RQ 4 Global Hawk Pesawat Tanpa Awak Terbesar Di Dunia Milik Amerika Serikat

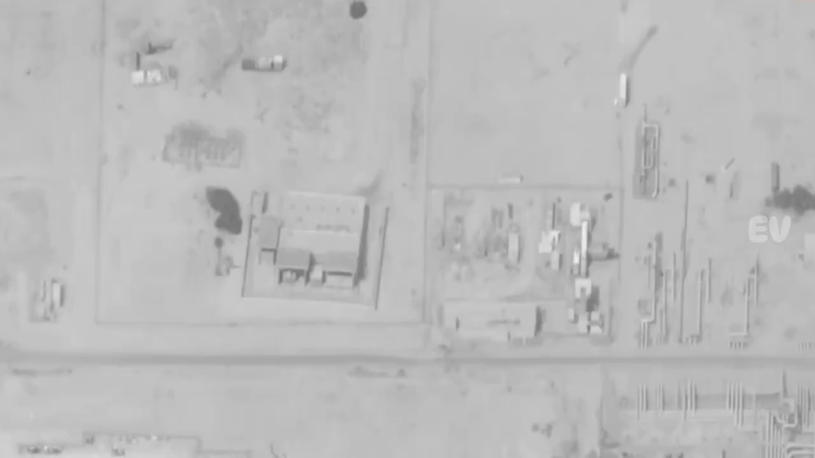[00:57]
Pesawat tak berawat ini adalah marvel teknologi yang dilengkapi dengan radar canggih, sensor optik,
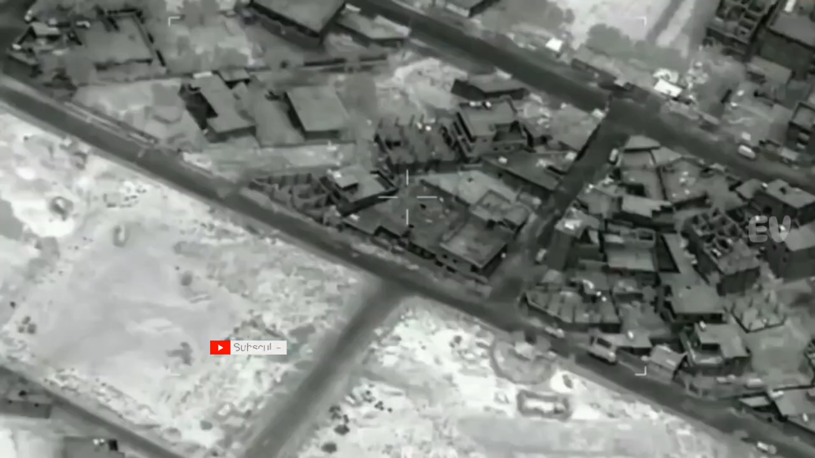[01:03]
dan kemampuan pengawasan jarak jauh yang memungkinkannya untuk beroperasi dalam waktu yang sangat lama.